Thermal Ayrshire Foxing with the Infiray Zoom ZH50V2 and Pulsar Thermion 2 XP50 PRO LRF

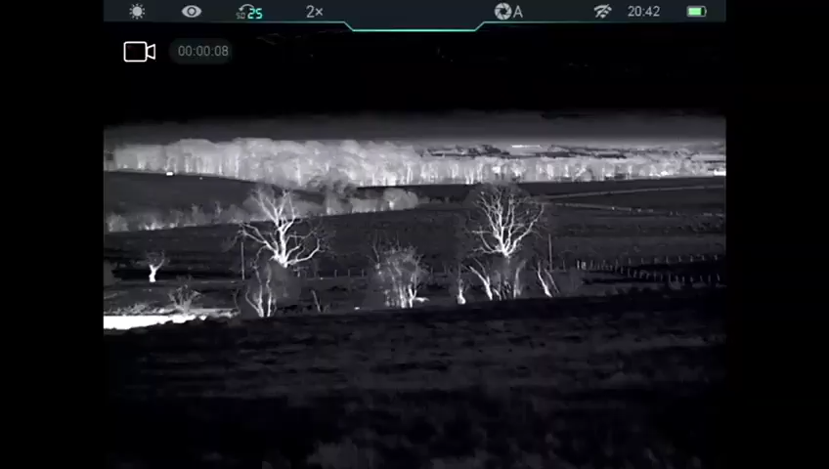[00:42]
So I'm just arriving at the farm here and having a look round through the Zoom ZH50.
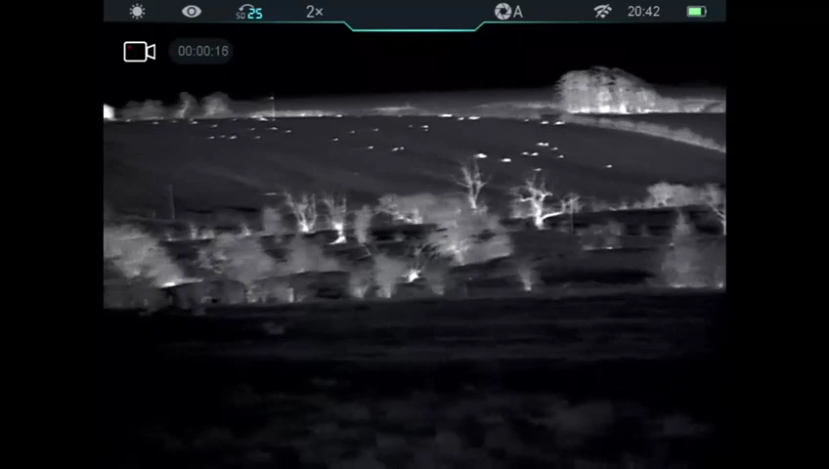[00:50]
And I'm taking advantage of the 25mm
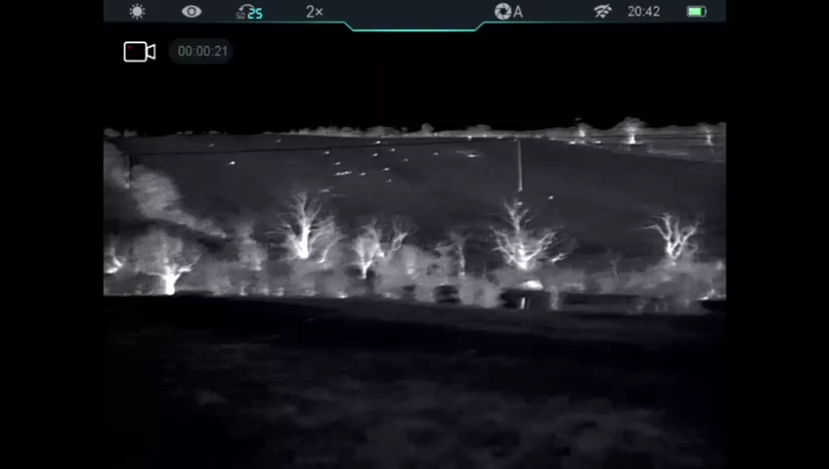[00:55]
optical zoom here to get that real wide field of view and you can see it picking up all the heat signatures
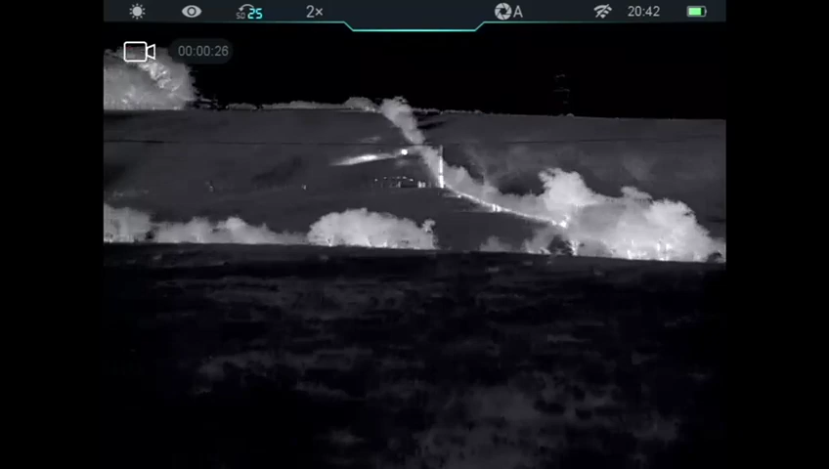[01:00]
in the distance.
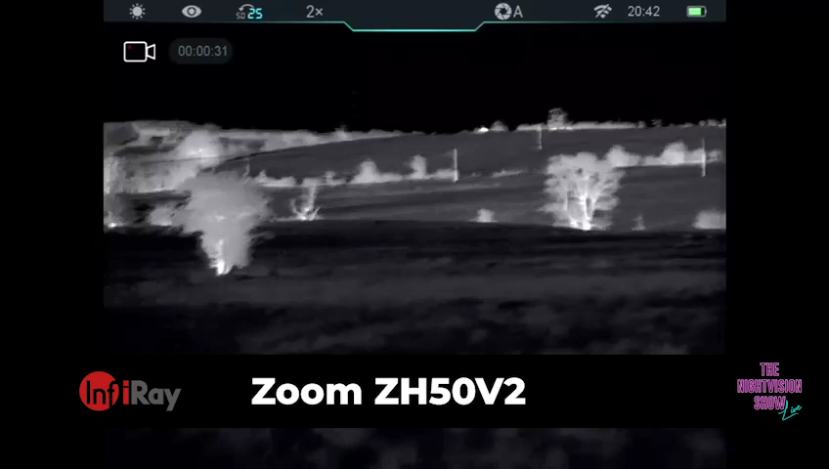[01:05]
It's easily a thousand metres away. So no problem with the 2600 metre detection range.
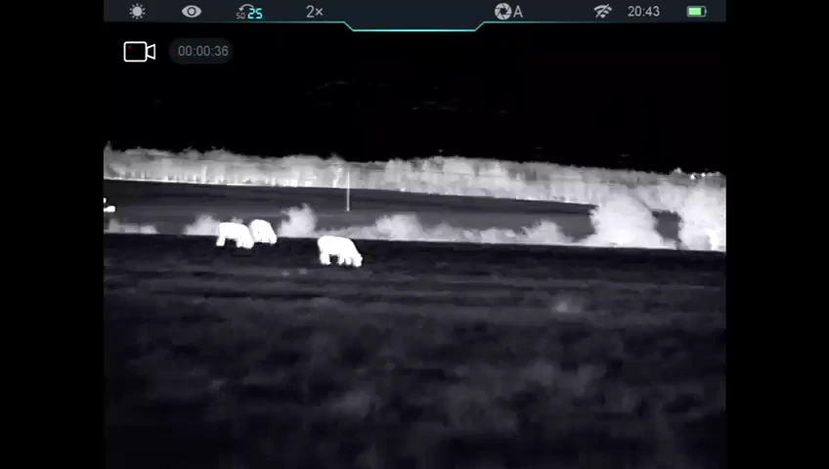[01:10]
I thought what I'd do here is just...
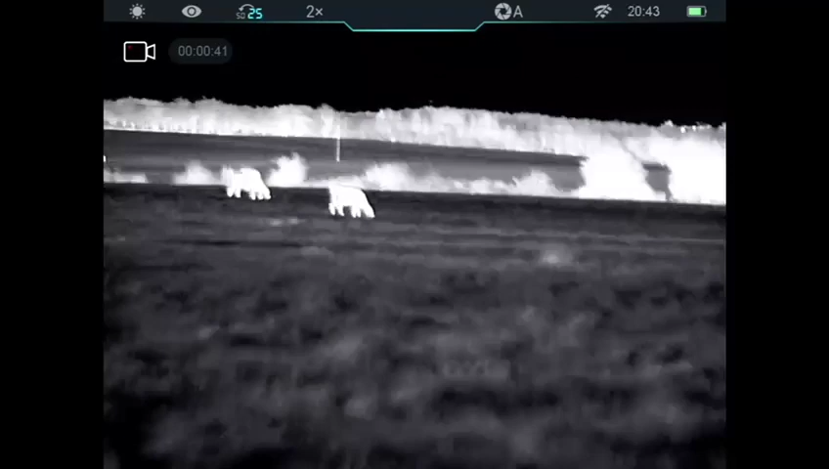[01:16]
So I'm at 25mm, I zoom in now to 50mm on the cattle here on these heifers.
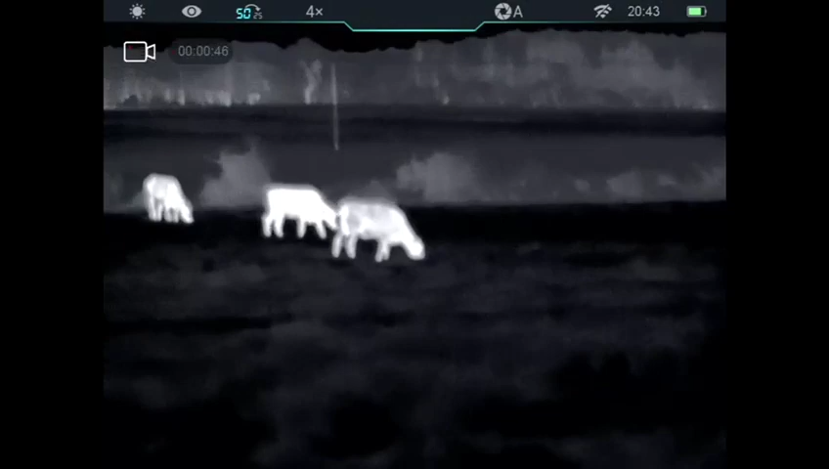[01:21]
And you can see it's maintained its quality of picture on the Zoom
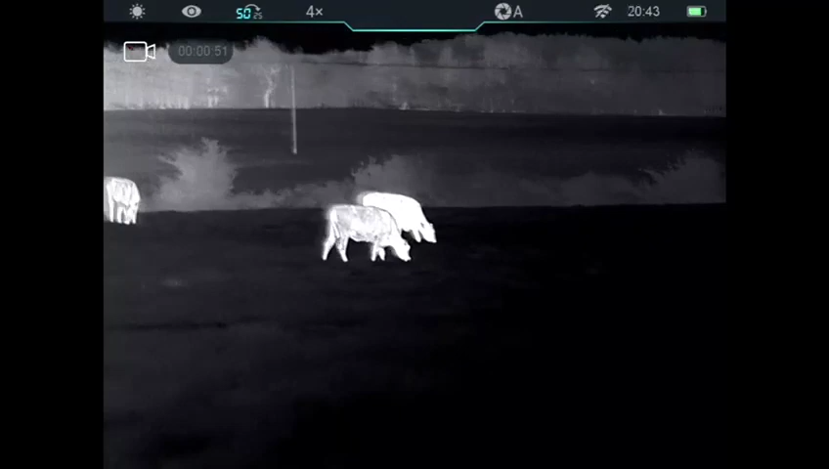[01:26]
looking at the animals closer.
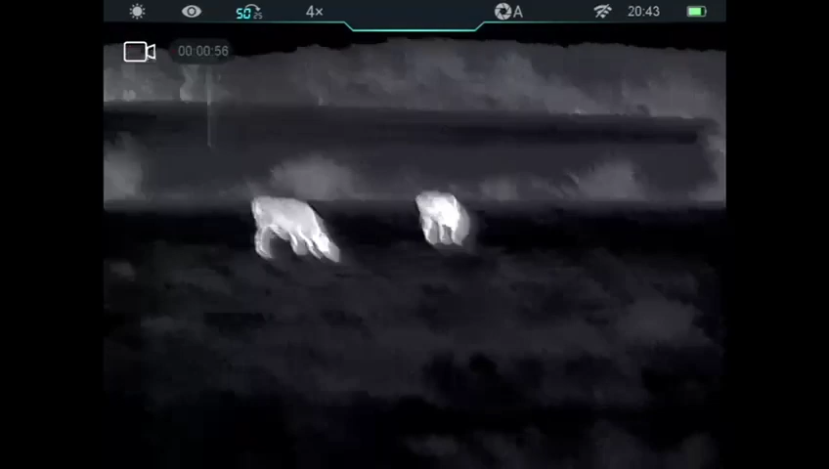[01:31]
Going through the colour palettes now.
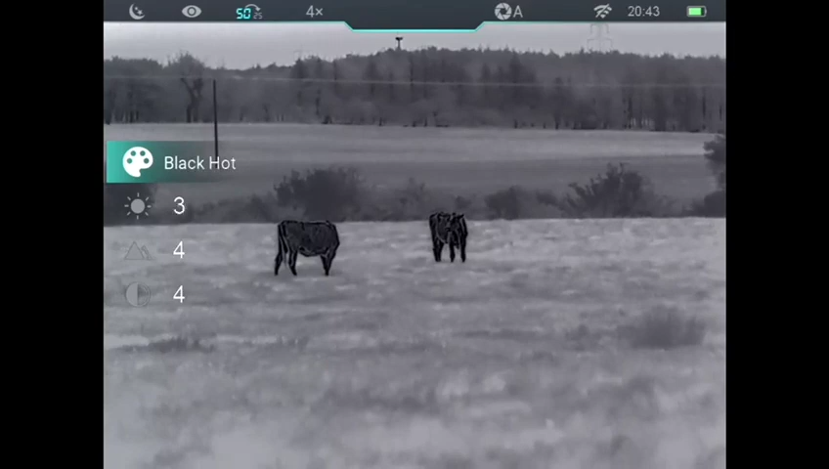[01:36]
White hot, black hot, red hot,
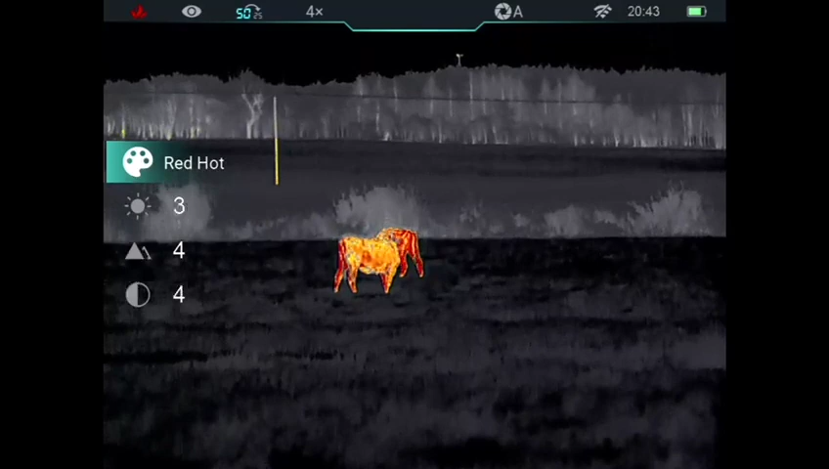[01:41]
colour, and highlight mode.
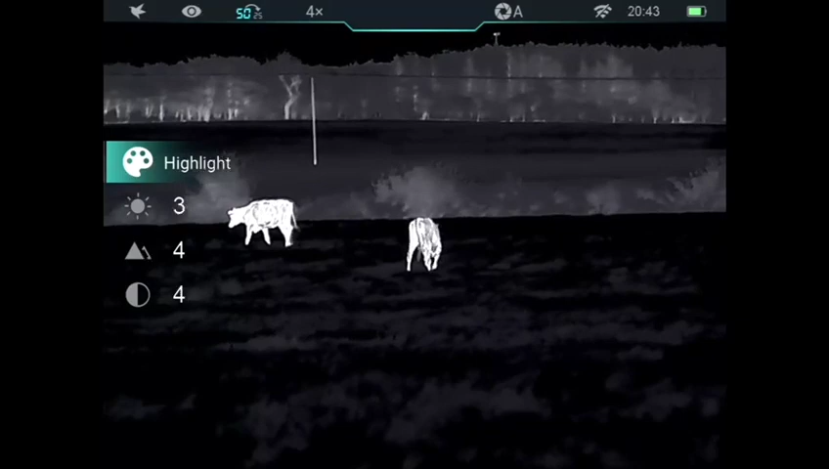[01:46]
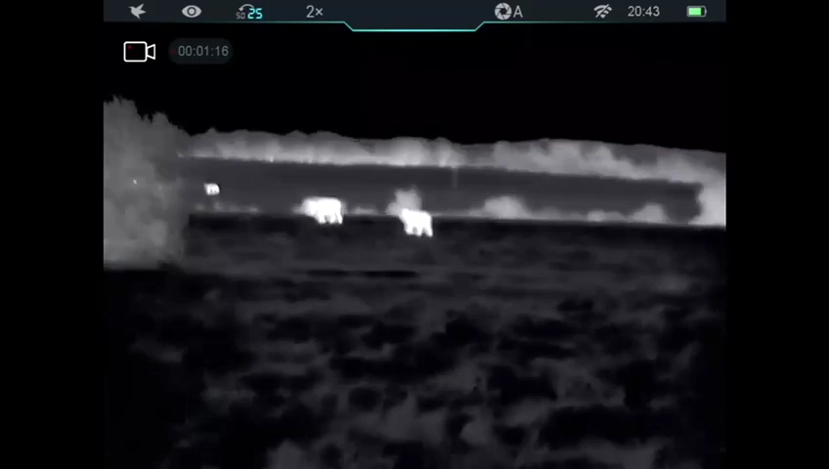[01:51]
And then zooming back out to the 25mm spotter range. So really useful function. So here I am on the 25mm lens and I spot a heat source.
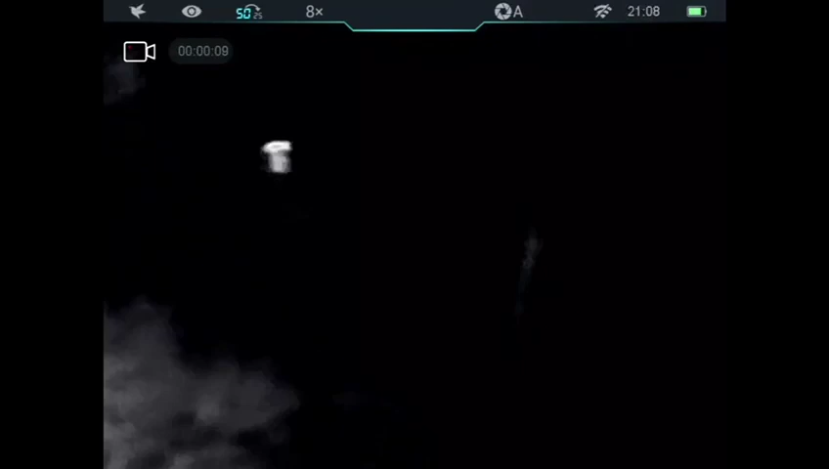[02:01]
Zoom into 50mm. You can clearly see that's a hair.
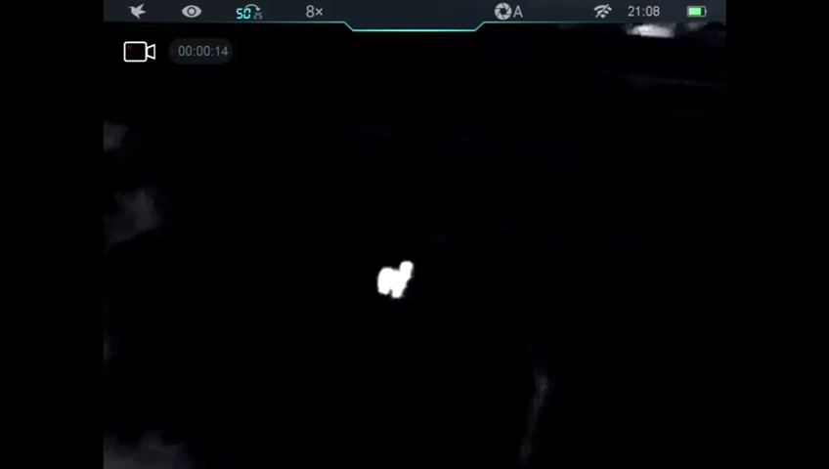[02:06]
And away it goes into the distance. Next I spot this heat signature.
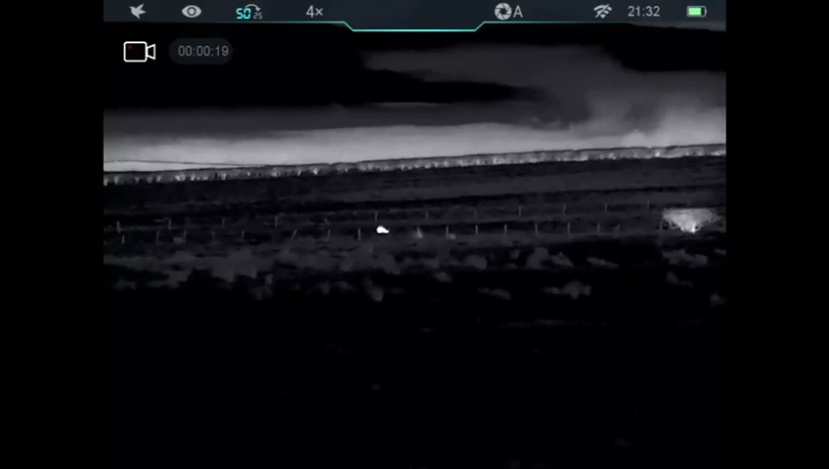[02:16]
And I'm zooming in, I can clearly identify it as a roe deer. So that's not what we're after. We're after the chicken killer. And here it comes.
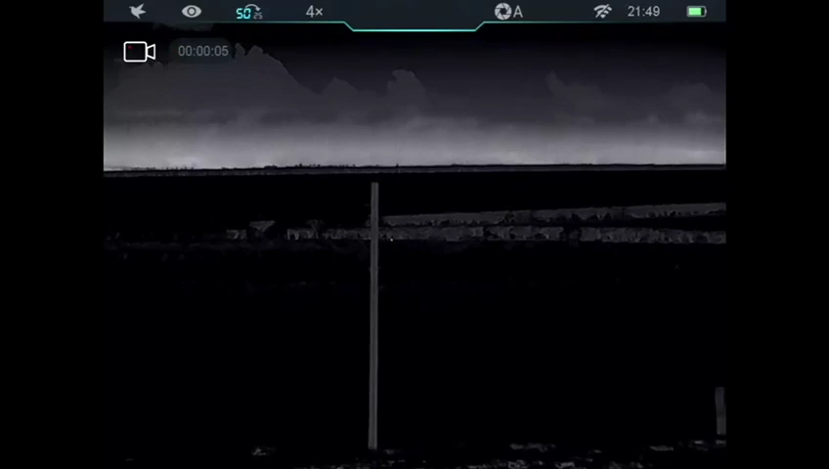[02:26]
Almost on the same route that the roe deer took. Now I didn't zoom in to 50mm.
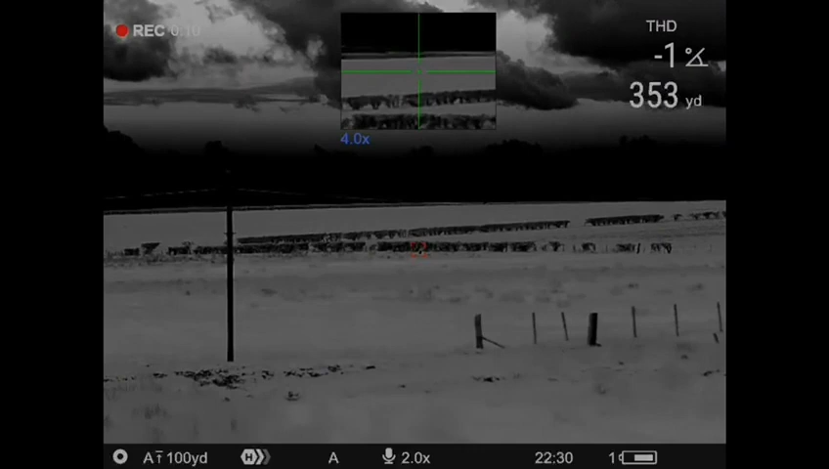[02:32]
As soon as I see foxes, I tend to get onto the rifle. So this is me and I on to the Thermion 2.
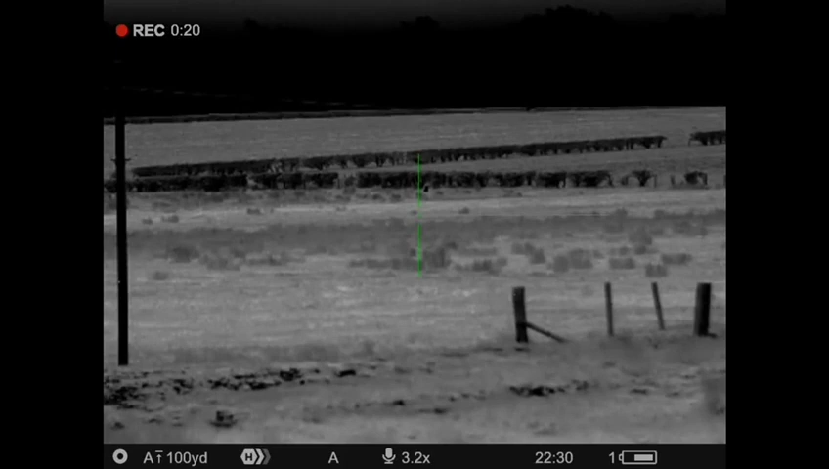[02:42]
The Pulsar Thermion 2. And I've got a plastic mouth scooter with me.
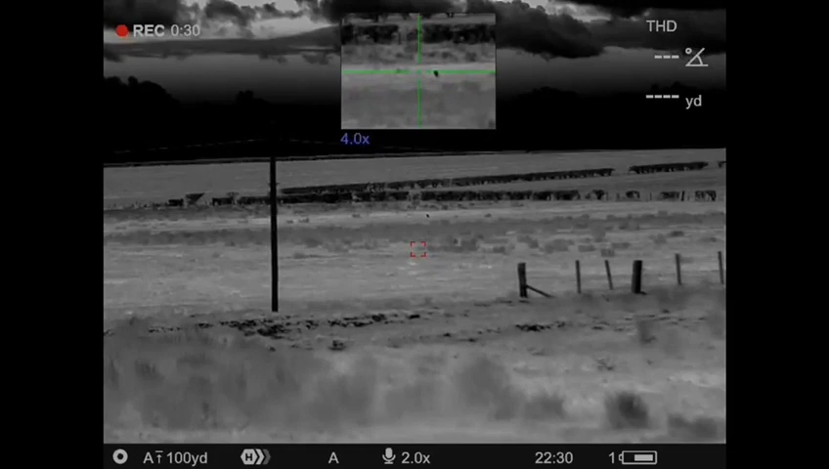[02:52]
And I'm just calling the fox in.
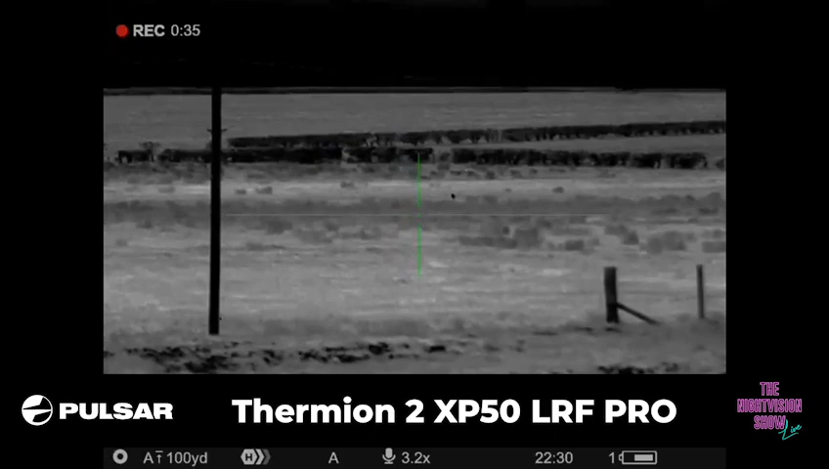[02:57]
And really enjoying using the range finding capability on the Thermion 2.
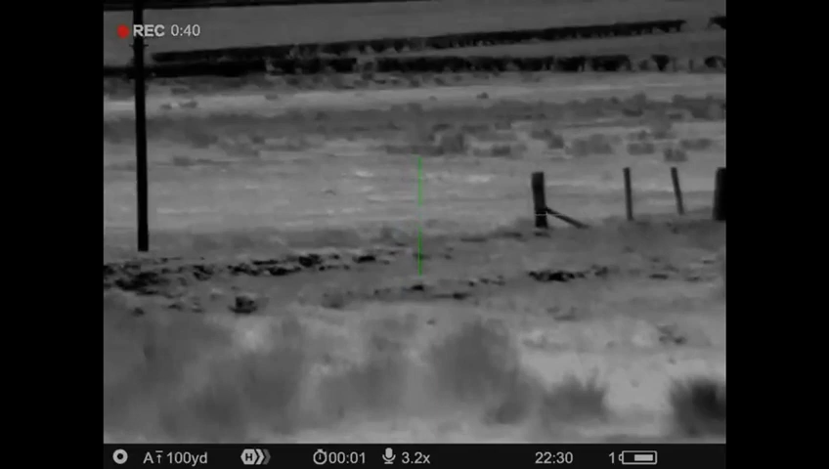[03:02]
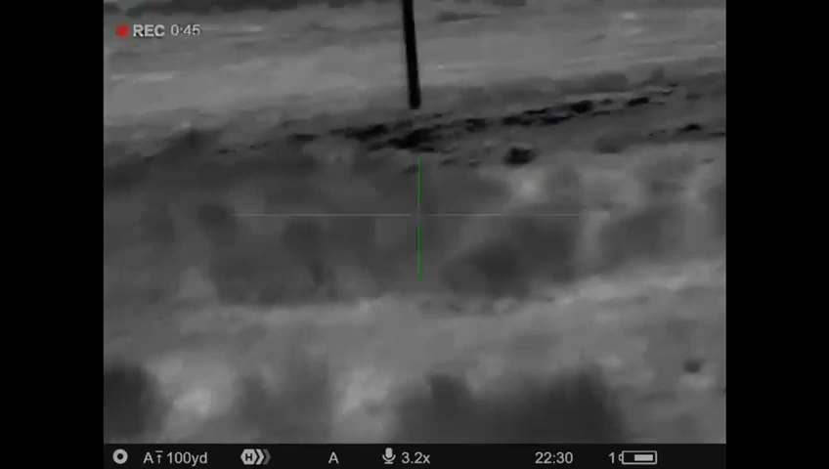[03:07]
And I won't take the shot until I'm comfortable with the range.
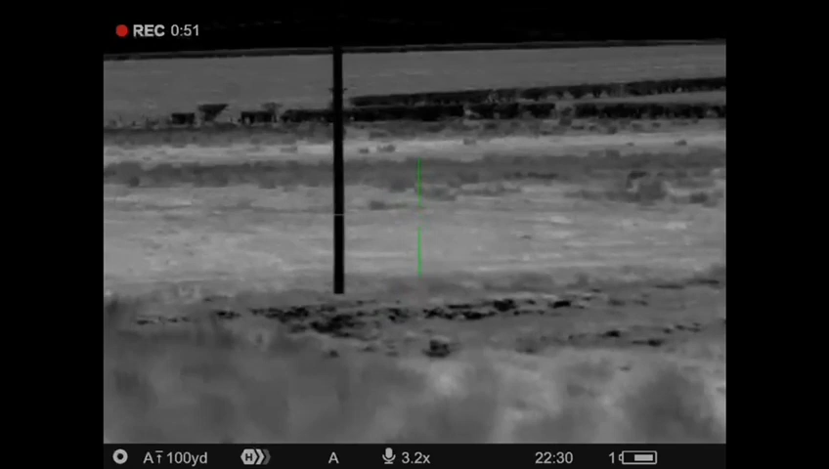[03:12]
I mean just look at the picture quality on the screen there.
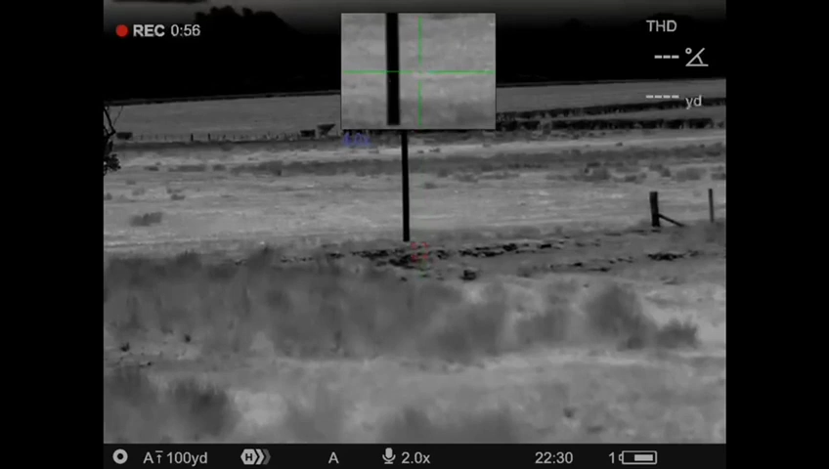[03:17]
That's me range finding now. Just to check that it is getting closer. It's coming through the rushes just now so you can't see it. It's obscured from vision but it'll pop out any moment now. Here it comes.